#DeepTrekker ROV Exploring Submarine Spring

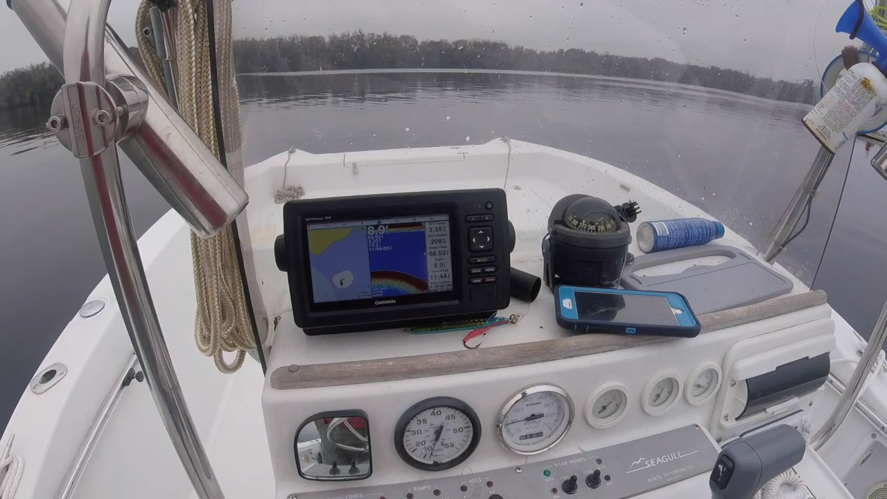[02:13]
They're starting to slope down a little. And there it goes. There it drops off. Pushing around 38 feet, getting better.